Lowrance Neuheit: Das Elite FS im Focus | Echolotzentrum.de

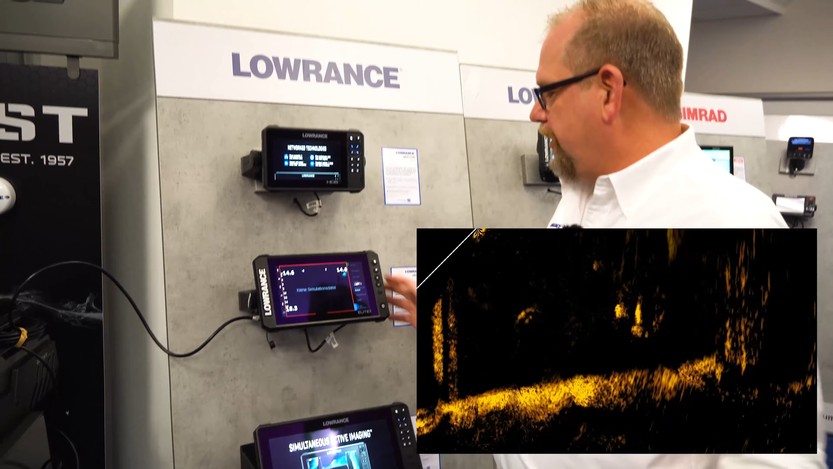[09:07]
Aber wir haben verschiedene Anzeigemodi, die man jetzt schon machen kann.
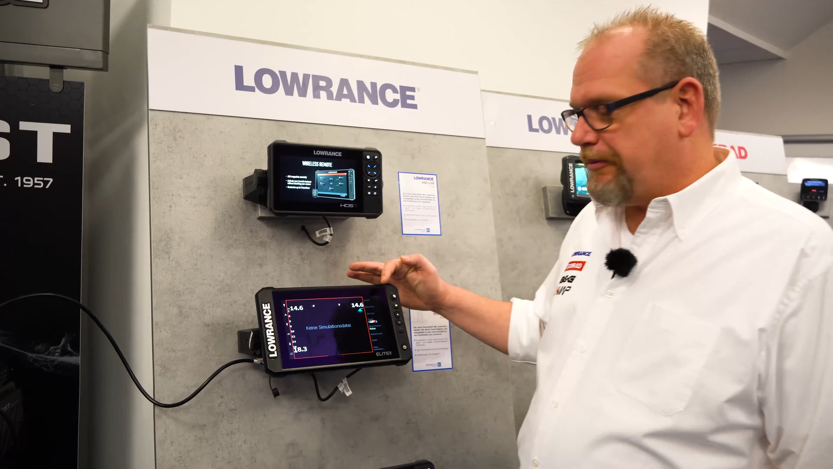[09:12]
Wir können verschiedene Farbtabellen einblenden, also Farbschemata, die wir nehmen können.
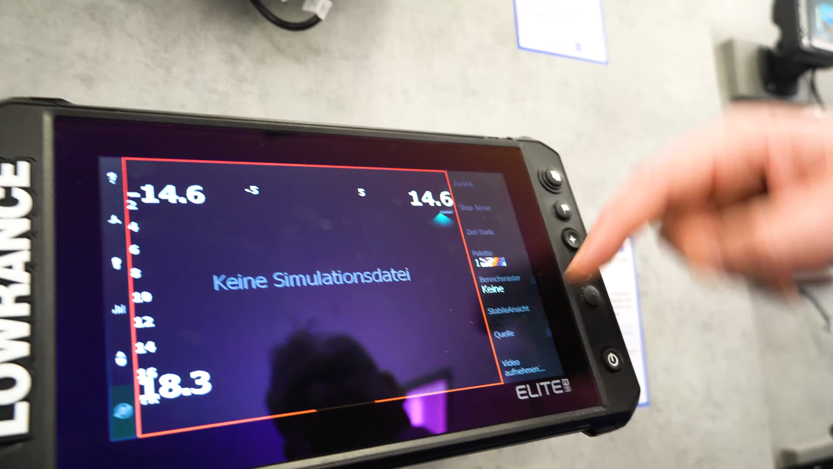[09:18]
Wir haben die Möglichkeit, der Rasterung einzustellen, auf welche Entfernung wir hinter das Bild. Dann kommen so Linien da rein.
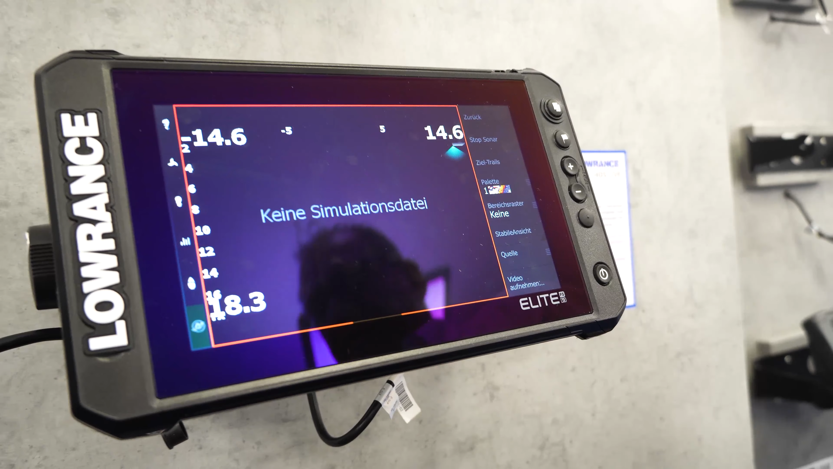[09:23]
Wenn wir jetzt den Forward-Modus zum Beispiel nehmen oder Down, dann sieht man halt, wie weit das Ganze ist.
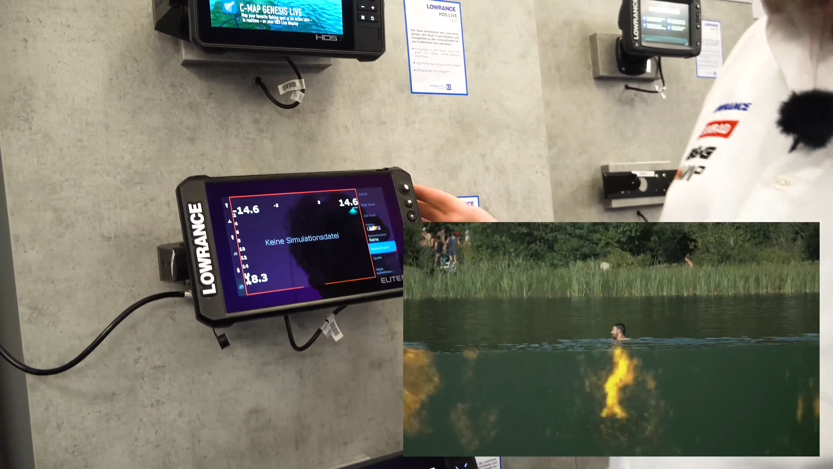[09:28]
Stabile Ansicht zum Beispiel ist was, was so ein bisschen die Schwankungen vom Boot ausgleicht.
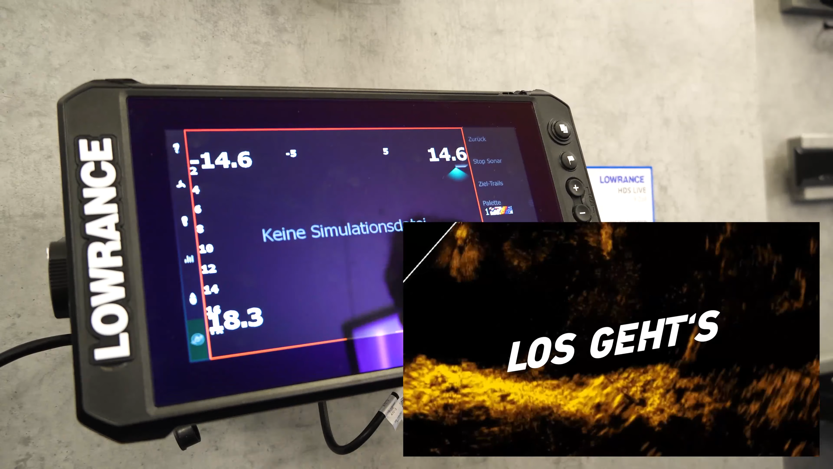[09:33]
Dass wir das Bild etwas genauer bekommen hinterher. Bei der Quelle werden wir den Geber sehen, der jetzt nicht dran ist.
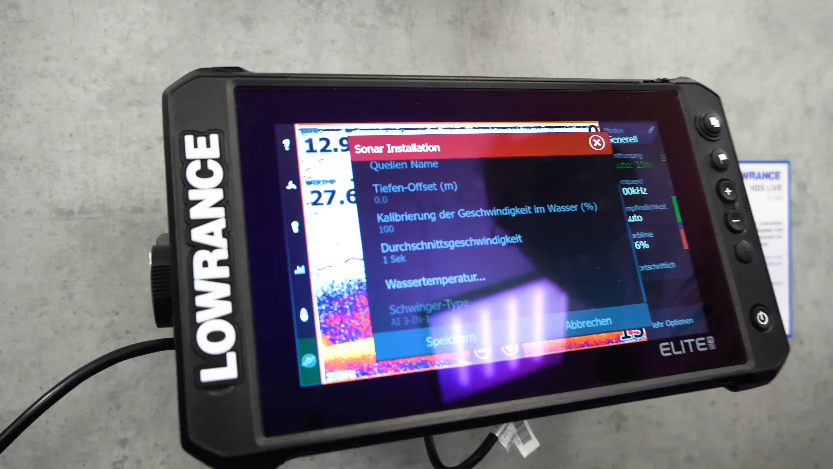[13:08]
Schwingertyp AI 3 in 1. Das heißt, das Gerät hat wieder diese X-Sonic-Funktion. Der Geber wird eingestöpselt und das Gerät erkennt ihn eigentlich von ganz alleine. Dann seht ihr, dann könnt ihr hier nichts machen. Der ist ausgegraut, weil er sagt jetzt einfach, ich weiß, ich habe den Geber und den muss ich benutzen.